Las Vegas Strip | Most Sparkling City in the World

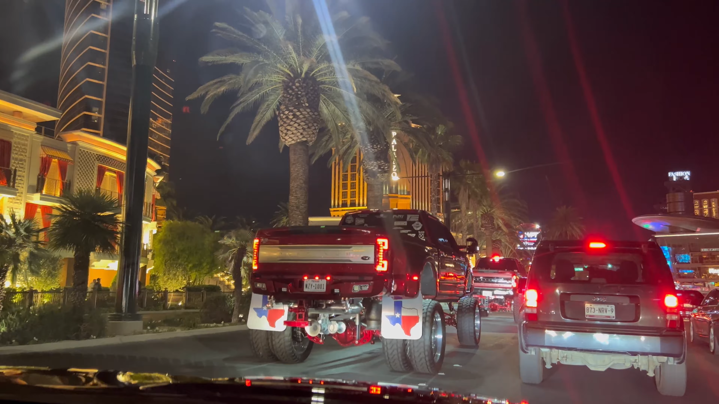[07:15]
అండ్ ఇక్కడ గమనించారా, ప్రతి ఒక్కరూ అలా నైట్ టైం అలా వస్తారనమాట స్ట్రిప్లో తిరగడానికి.